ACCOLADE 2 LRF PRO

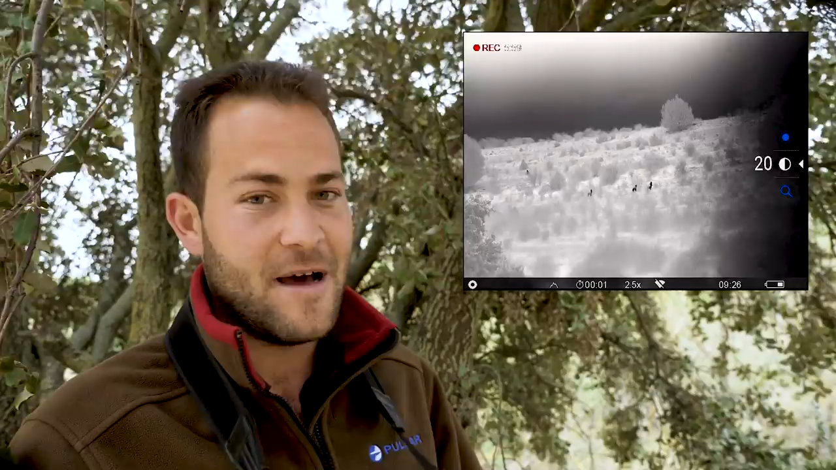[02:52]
la mejora y la principal característica que hace de este Accolade 2 LRF Pro, pues una mejora bastante notable, ¿no? Sobresaliente en la imagen comparada con el Accolade 2 LRF XP50,
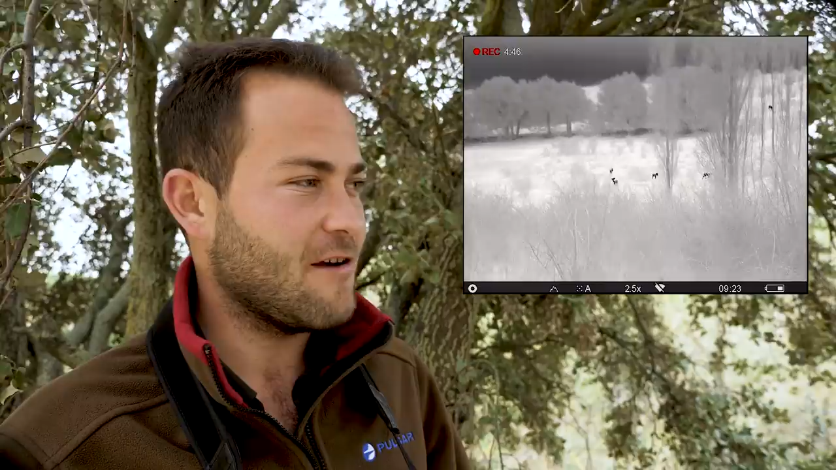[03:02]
y es el sensor NET de 25 mK.
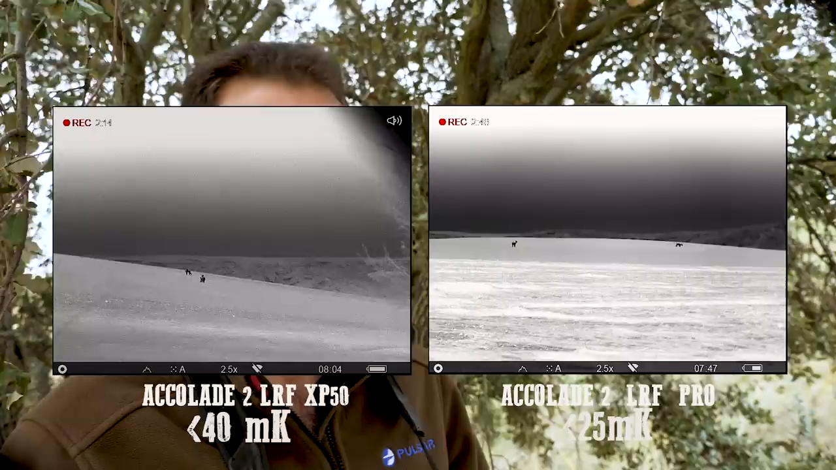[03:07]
Ya sabéis que el NET es la capacidad del sensor para reproducir buenas imágenes.
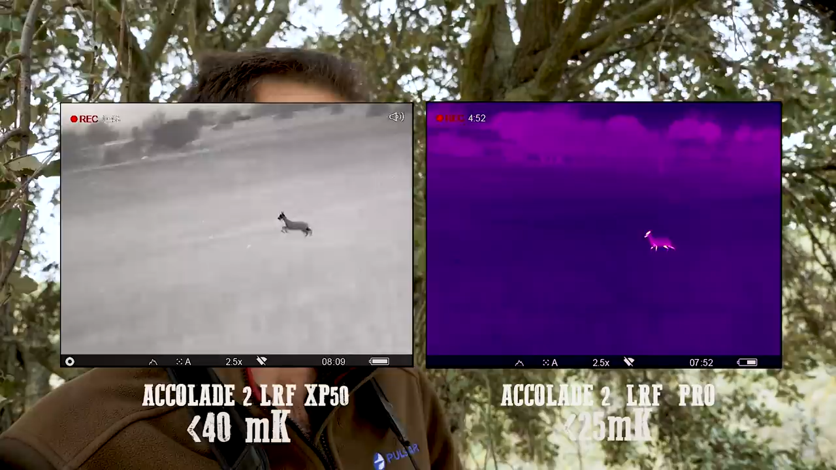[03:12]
Contra menor es el valor numérico, menos cantidad de ruido vamos a tener en la imagen, por lo cual vamos a observar muchísimo mejor, con muchísima más definición.
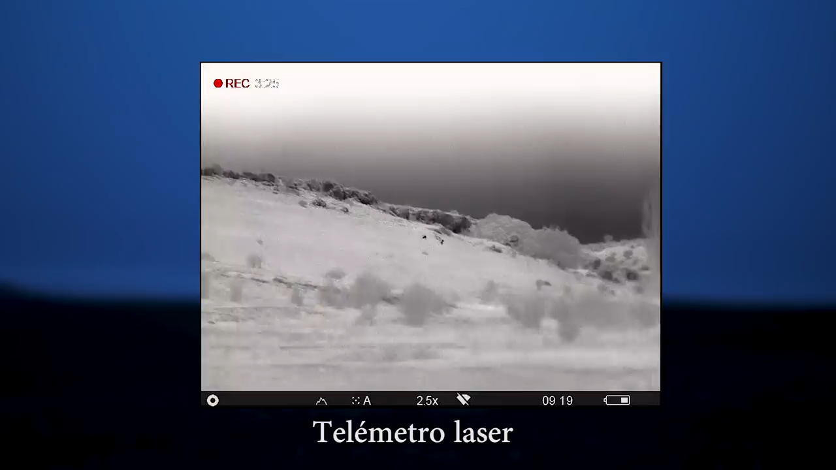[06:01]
acabamos de ver un par de corzos bastante destacables.
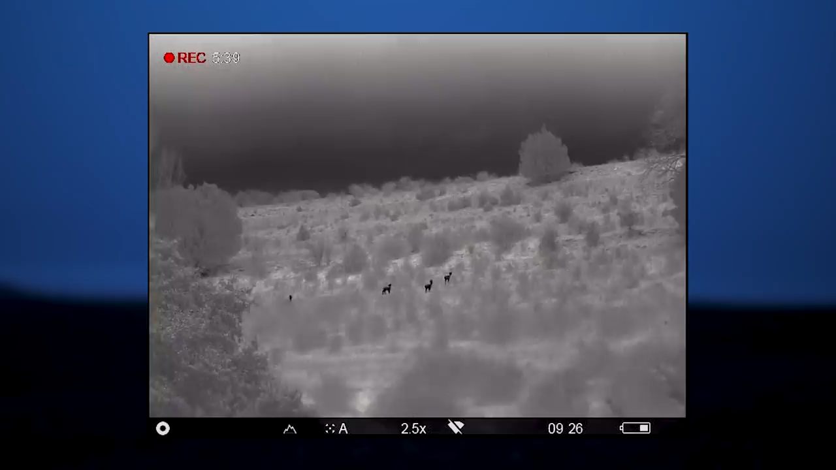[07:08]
Así que yo creo que uno de ellos es candidato seguro y vamos a seguir porque todavía no hemos visto, yo creo, uno de los más grandes que tenemos localizados y que yo
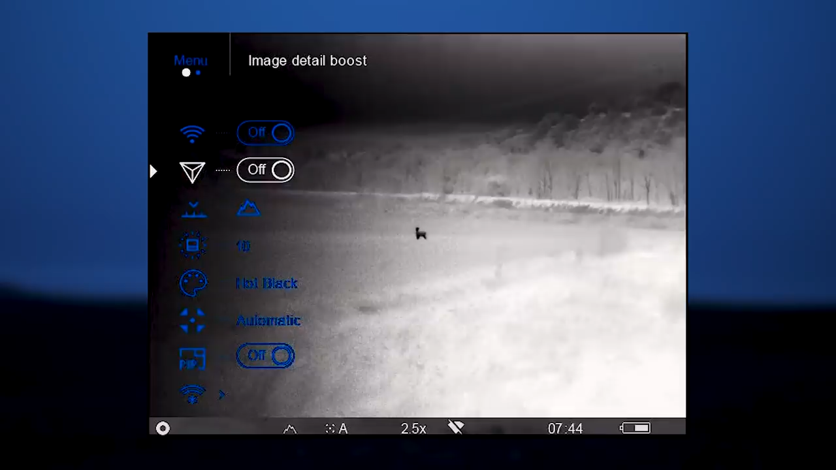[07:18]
creo que va a ser un buen corzo porque el año pasado era un corzo todavía joven, adulto, pero que le quedaba todavía por hacer.
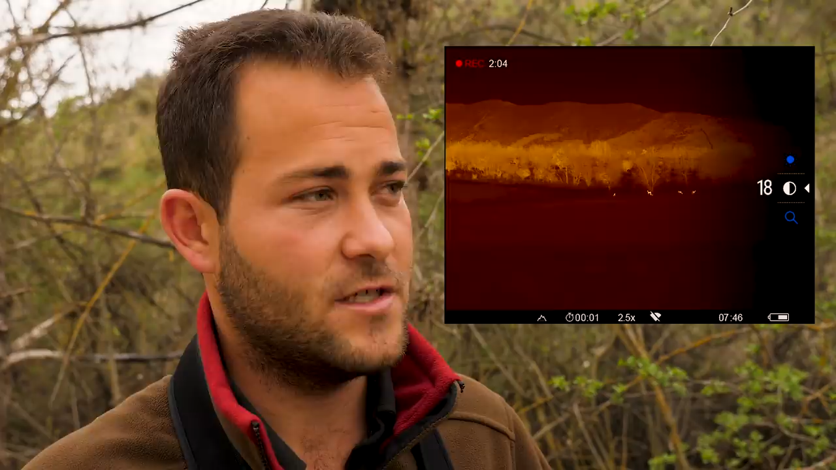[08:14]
La esencia de Pulsar, la paleta de colores, la función Pepe, las diferentes posibilidades que nos ofrece la marca. Y el PIP, la función PIP, ya sabéis que es ese recuadrito de arriba que sale con más aumentos.
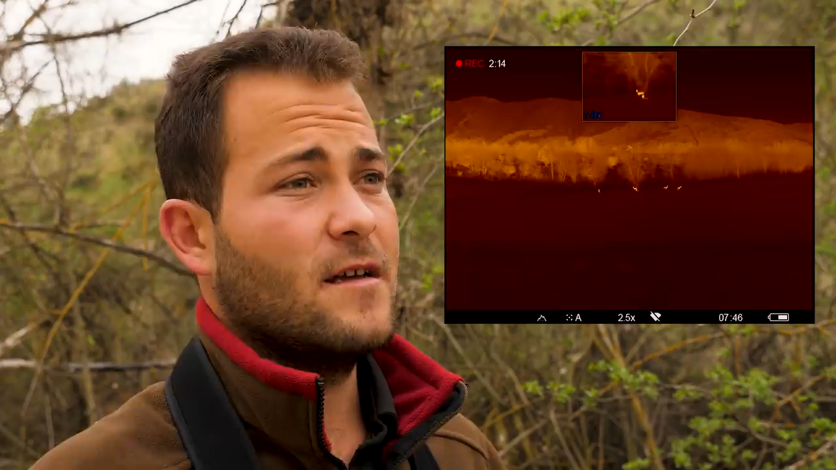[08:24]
Nosotros en la ventana principal estamos viendo con unos aumentos bastante reducidos, con 2,5 todo el campo,
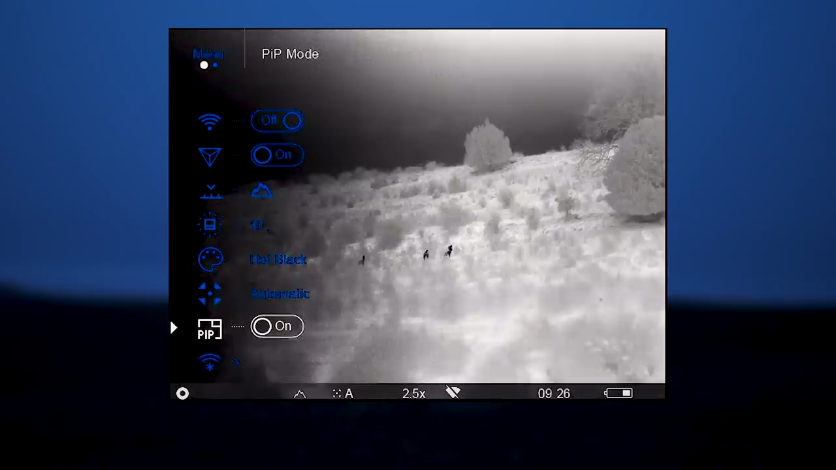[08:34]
y luego el recuadrito de arriba estamos viendo con más aumentos, que nos sirve de utilidad para ver un animal y centrarlo arriba y verlo con más detalle.
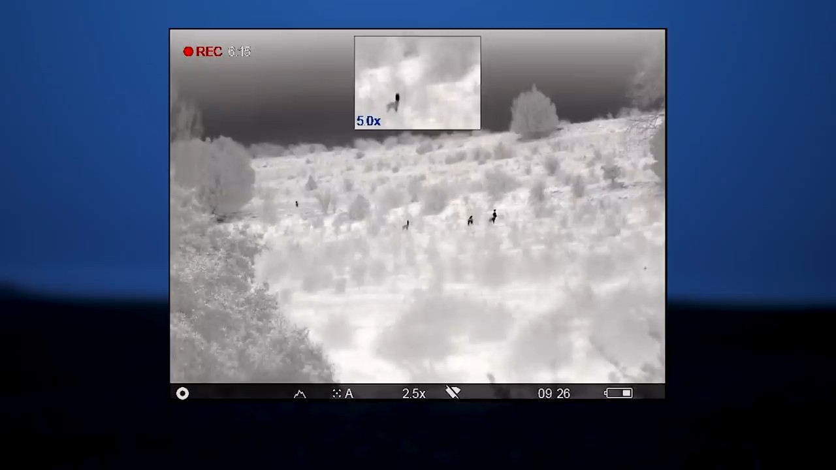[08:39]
Y luego la paleta de colores, ya sabéis que hay diferente posibilidad, diferente gama de colores.
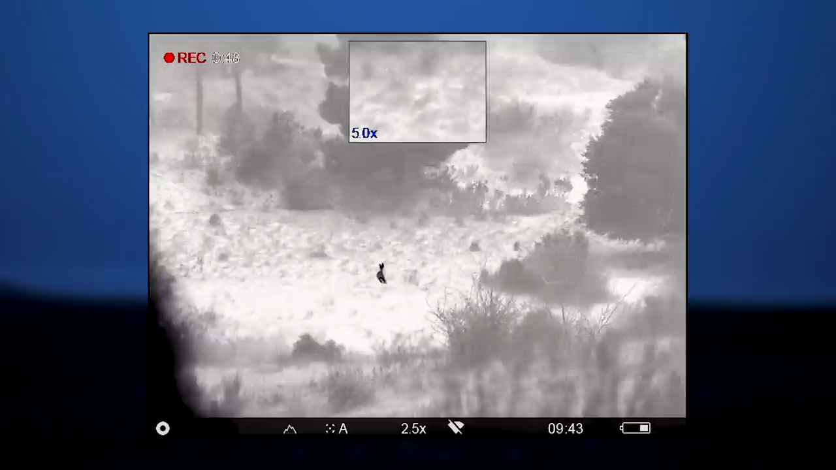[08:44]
Y a mí me gusta usarlo dependiendo un poco la modalidad y sobre todo el entorno.
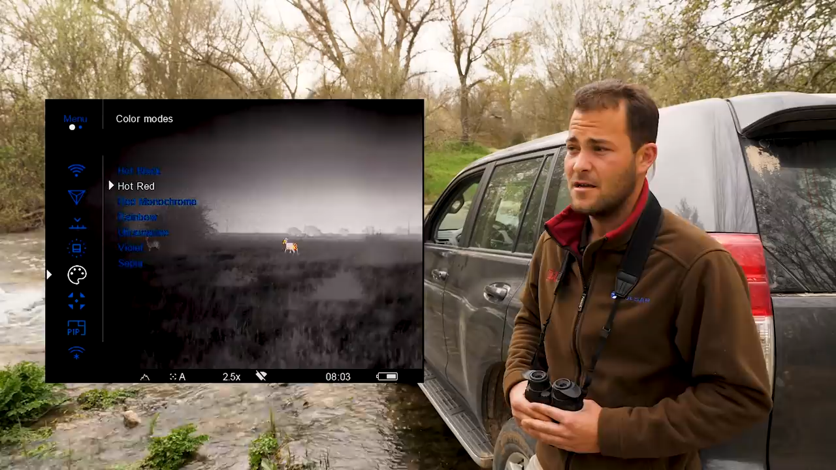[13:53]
Lo hemos estado viendo a lo largo del vídeo y, como siempre, no nos han defraudado, pero cabe destacar la función principal, la más importante que nos han incorporado, es este sensor NET de 25 mK.